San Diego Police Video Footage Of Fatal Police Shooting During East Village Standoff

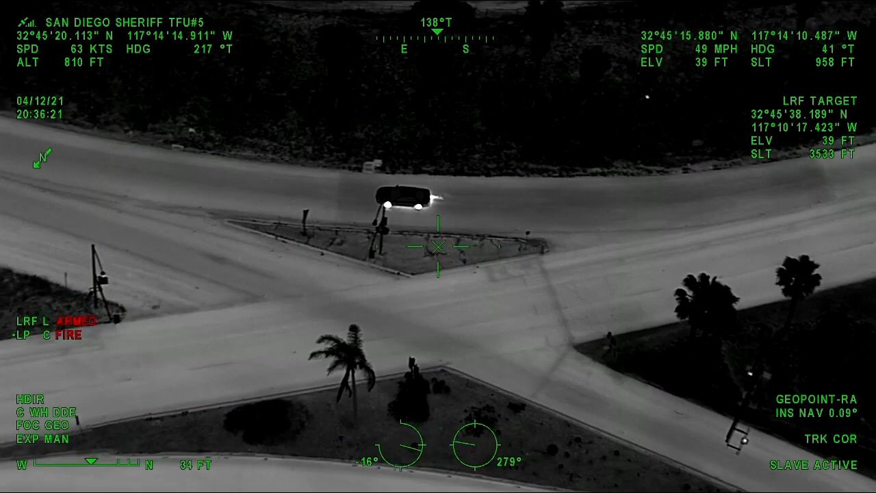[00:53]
It's on the back window, officer safety. 163 south now. We're going 163 south, guys.
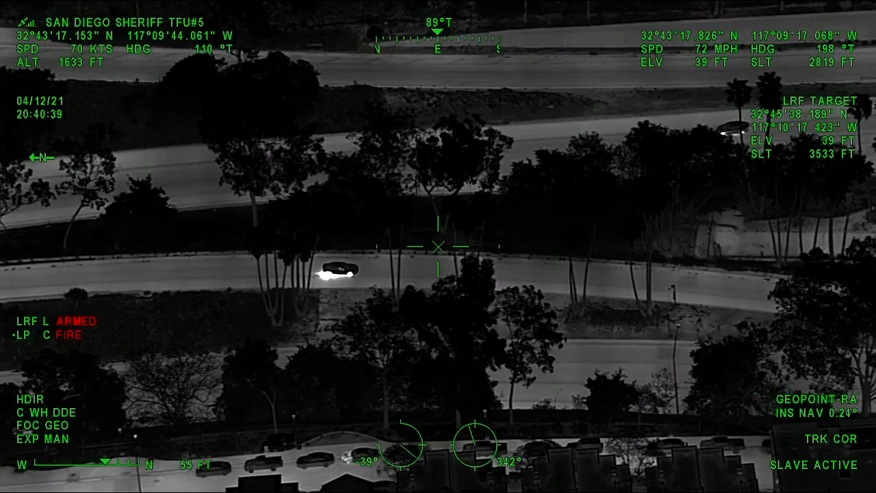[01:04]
163 southbound. Negative, we're 10th. We're 10th Avenue into downtown San Diego.
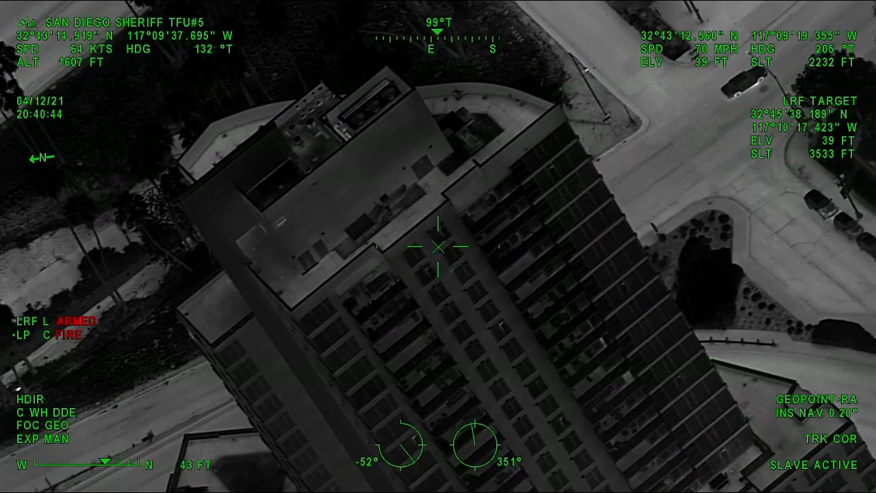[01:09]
10th Avenue to San Diego. Fired from him.
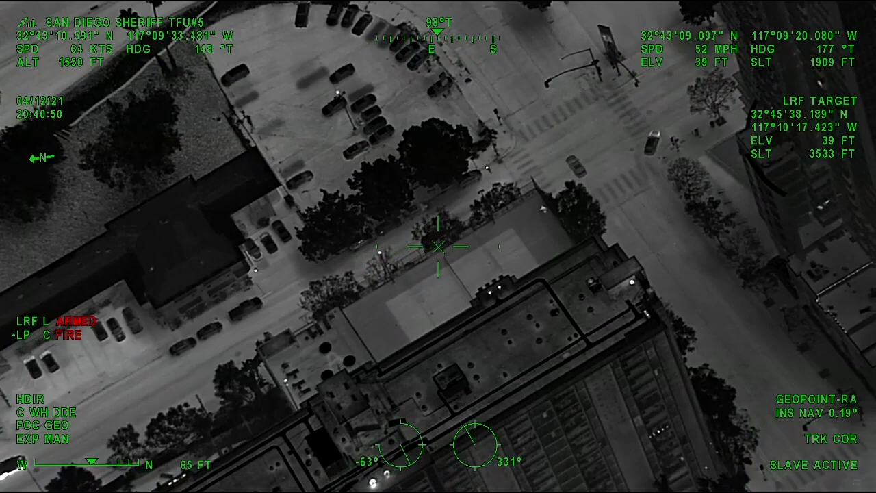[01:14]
Shots fired. Alright, left on Ash Street, left on Ash.
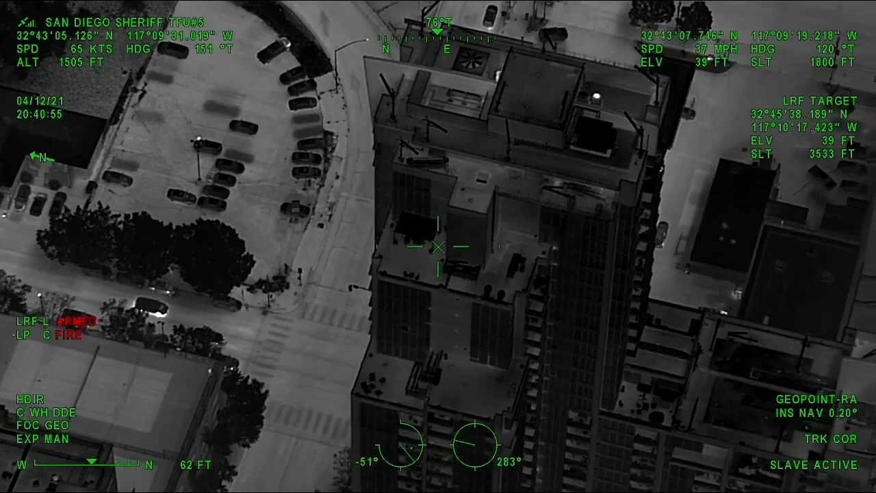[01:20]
Left. And now we're on A Street. A Street approaching Park Boulevard. Left hand turn on Park Boulevard. We're going northbound on Park.
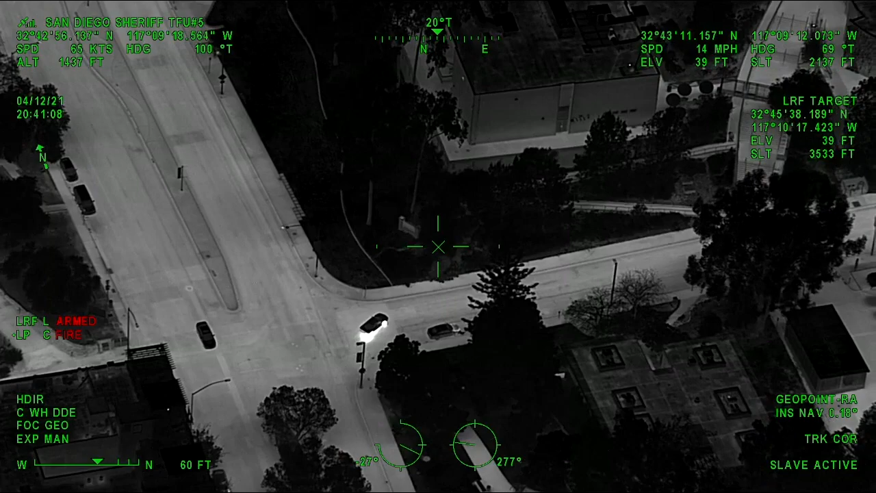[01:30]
Quick right on Russ Boulevard. Eastbound on Russ Boulevard. East on Russ Boulevard. Speeds are 60, Russ Boulevard.
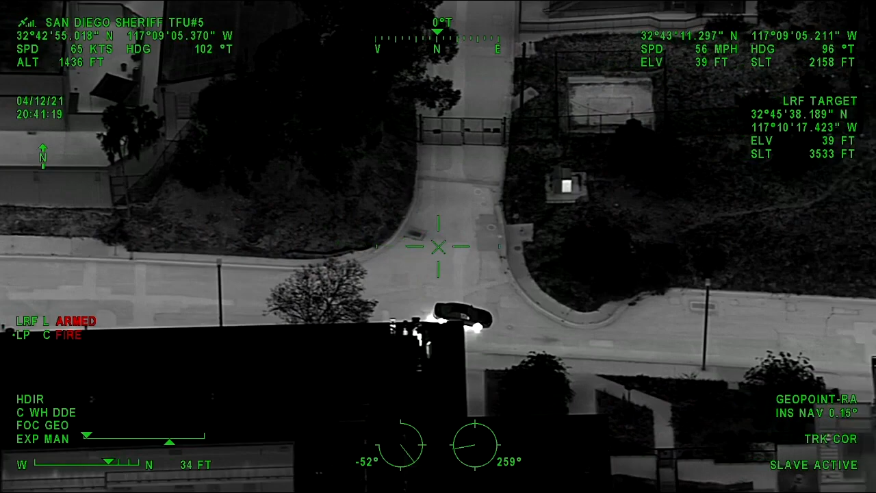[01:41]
Russ Boulevard. Alright, he's out of gate.
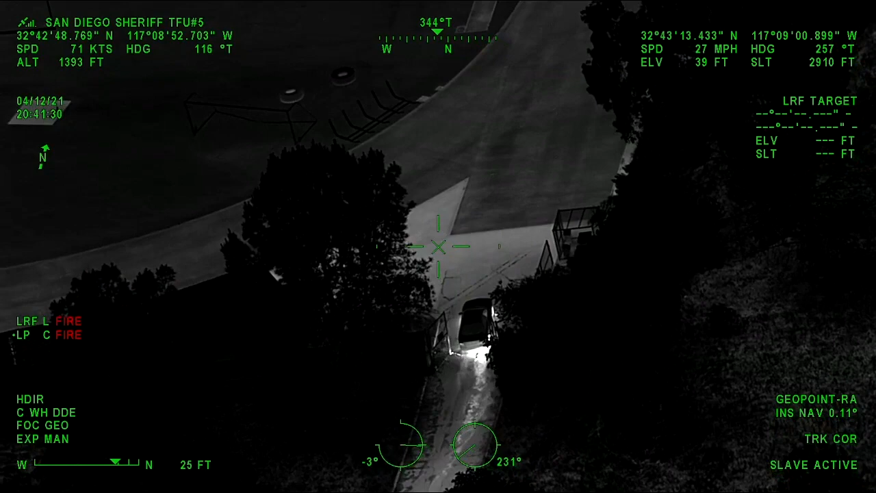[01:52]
Just rammed a gate into a complex. Looks like a high school football field. Coming across the football field. It's going to be 1405 Park Boulevard. 1405 Park Boulevard.
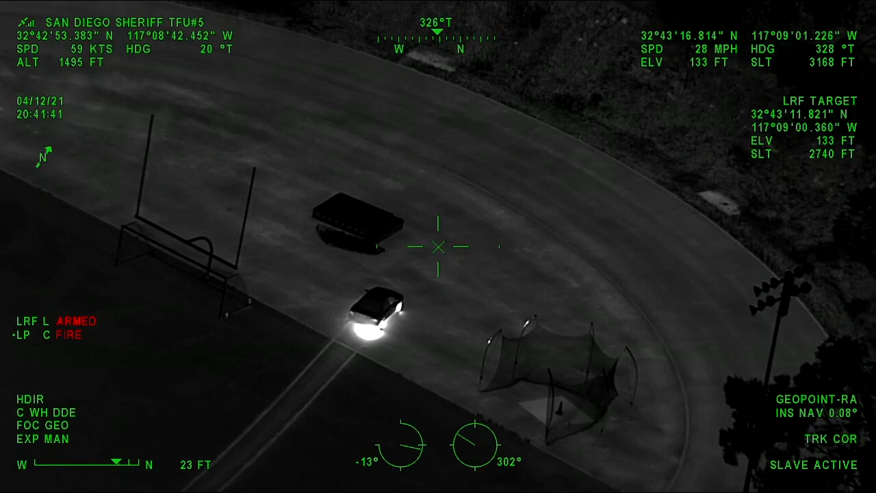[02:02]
Vehicle's coming to a stop. Alright, we got two running. We're going to stay with him. He's got a hat and a hoodie on. Footfail.
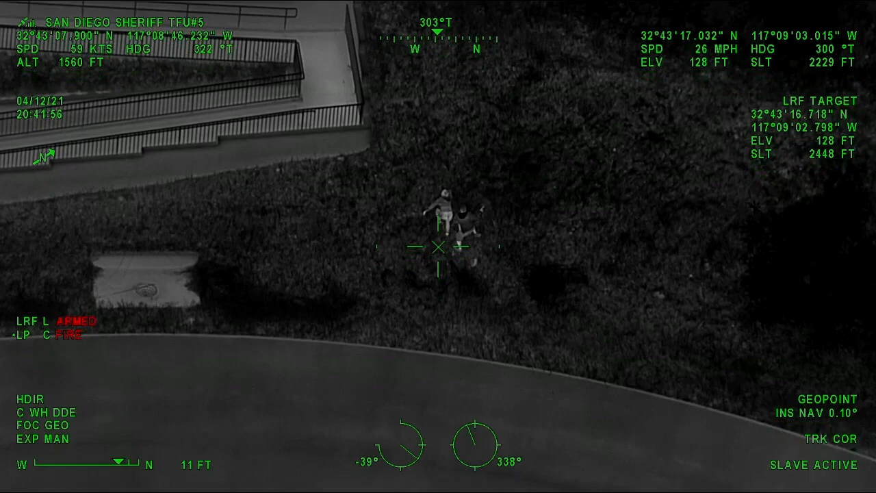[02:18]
Coming up towards an embankment now. Spotlight. Coming to Bacon. Running westbound along the school. Westbound to the school. Alright, looks like they're going to hunker down here in, on a bush.
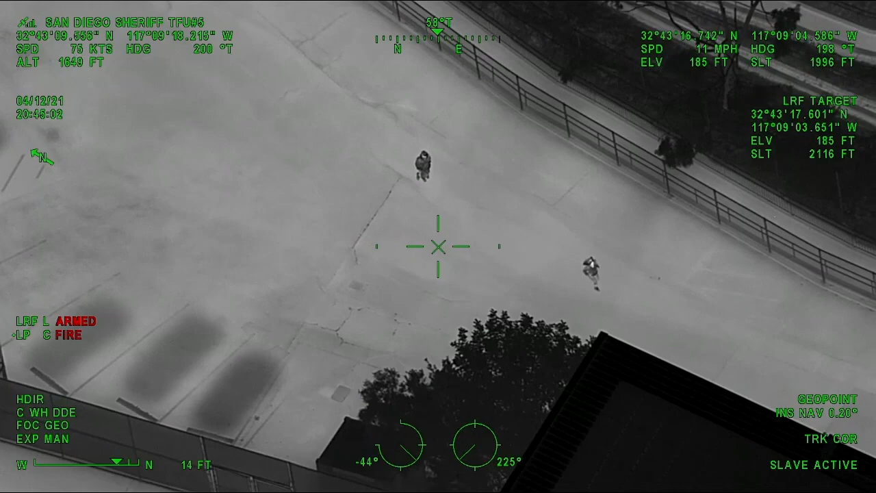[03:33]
Southwest through school. Call 40 Central for Astro, any other They're on the grandstand side of the football field, still running along the road between the school and the football fields.